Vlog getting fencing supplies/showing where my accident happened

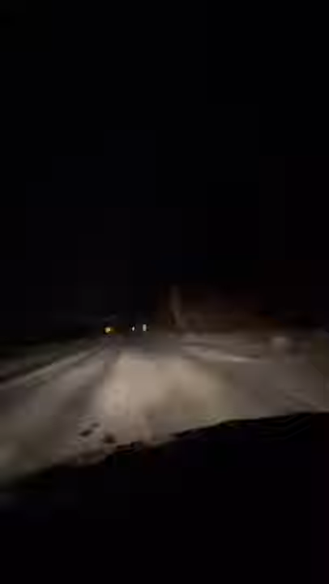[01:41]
Apparently he went across the oncoming lane, drove off down to the creek on this left side here, and he was supposedly in an SUV, so I'm guessing that he flipped it and maybe broke his neck.